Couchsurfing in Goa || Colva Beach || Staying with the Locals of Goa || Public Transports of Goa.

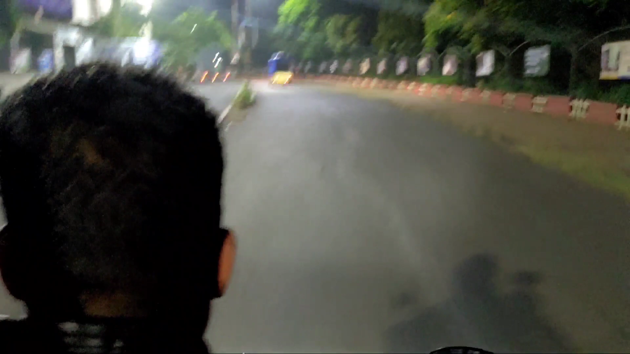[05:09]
हम लोग चल दिए हैं कोहला बीच की तरफ।
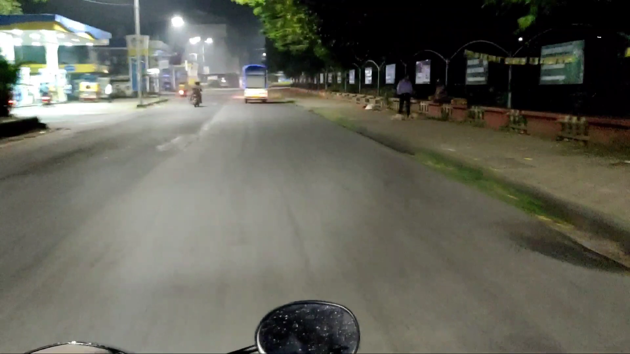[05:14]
5 बज चुके हैं, 5:15 हो चुके हैं। खैर ये रही हमारी सवारी,
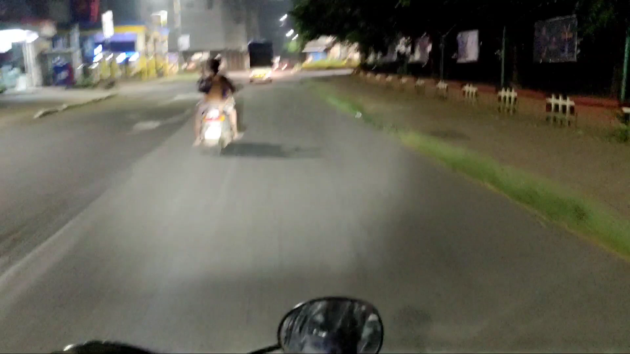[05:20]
5 या 6 किलोमीटर है, सनराइज़ वहीं का देखेंगे कोहला बीच।
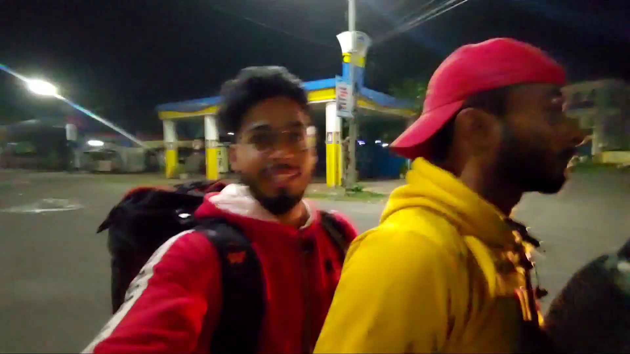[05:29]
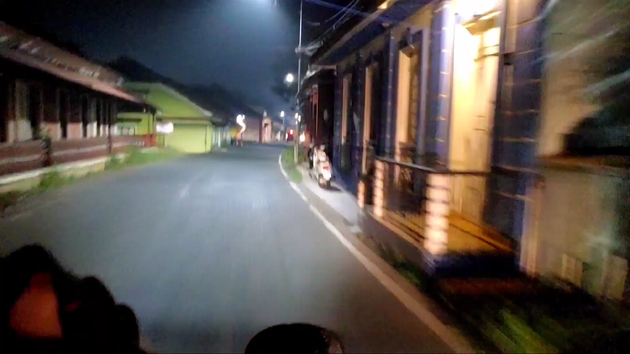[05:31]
कितना खूबसूरत आर्किटेक्चर है यहाँ पे मडगांव का, कितना खूबसूरत आर्किटेक्चर है।
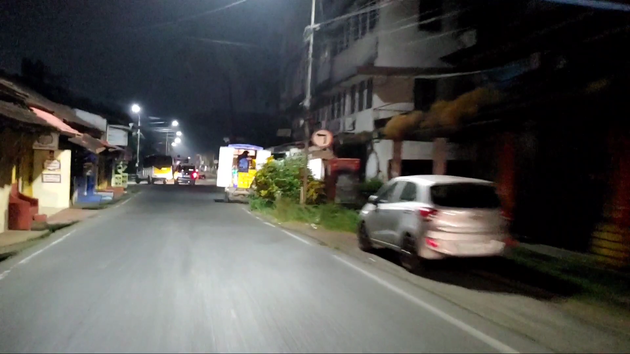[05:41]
अभी रात का टाइम है, अभी से इतना प्यारा लग रहा है, वह सुबह कितना ज़बरदस्त लगेगा।